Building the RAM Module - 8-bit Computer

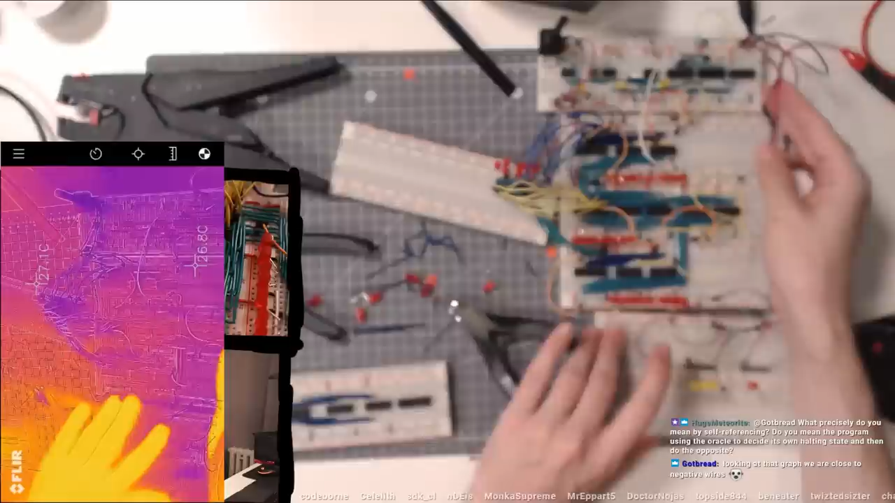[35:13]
Anyway, let me turn this on and pay attention to kind of like how you see the chips lighting up while I work on these wires here.